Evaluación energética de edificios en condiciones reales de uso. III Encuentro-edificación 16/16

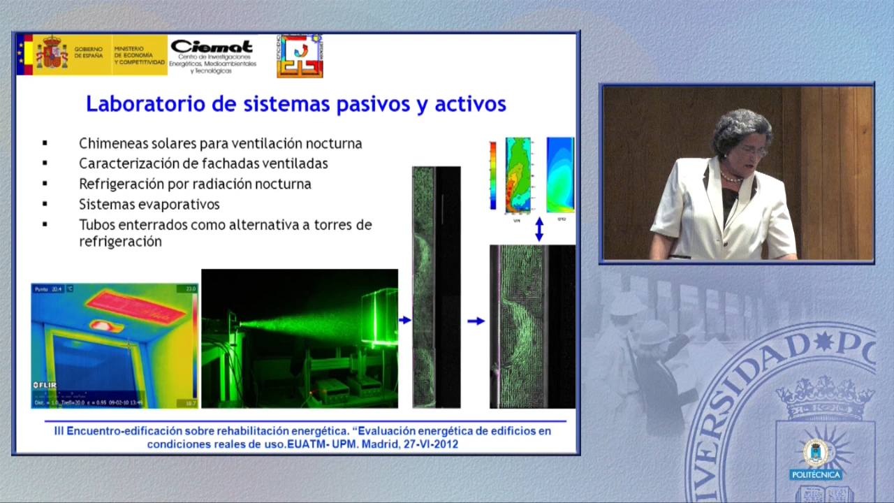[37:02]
fachadas ventiladas tenemos un laboratorio que analizamos el tema del comportamiento de esas fachadas ventiladas para qué se ponen para aislamiento para evacuación para qué pues poder evaluarlas o termografías desde el punto de vista de cualitativo y